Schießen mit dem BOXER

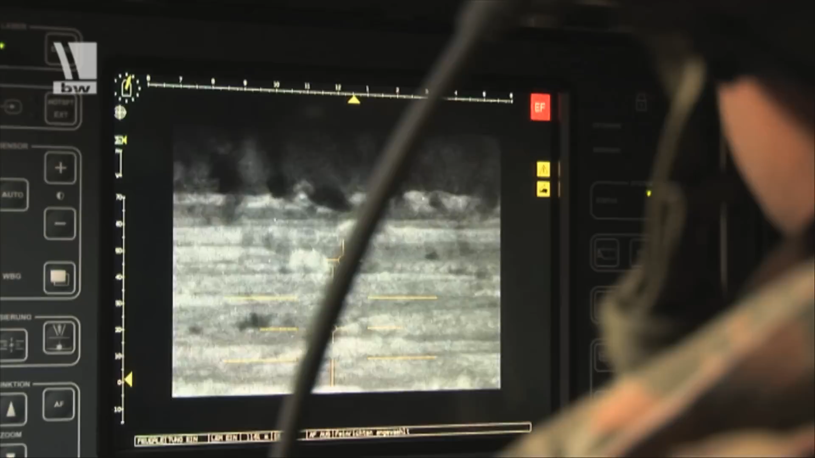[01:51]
In dieser sind eine zoomfähige Farbkamera, ein leistungsstarkes Wärmebildgerät sowie ein Laserentfernungsmesser integriert.